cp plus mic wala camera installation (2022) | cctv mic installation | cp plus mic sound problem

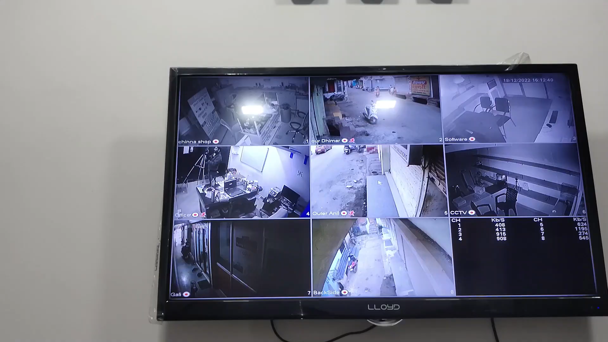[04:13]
देखे दोस्तों ये हमारे यहां का camera है है ना इसमें 8 camera लगे हुए है HD camera देखे एक office में लगा हुआ ये camera
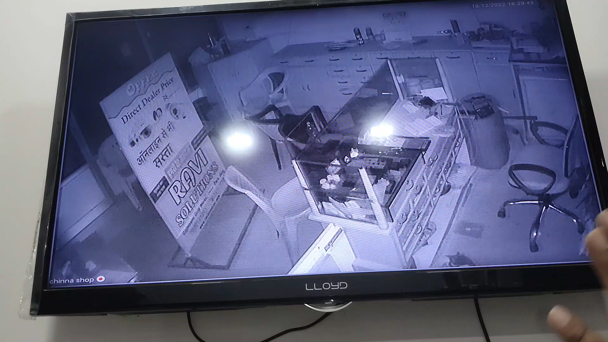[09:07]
अगा खोशानो पर कि यहां पर कोई आवाज नहीं आएगा मोबाईल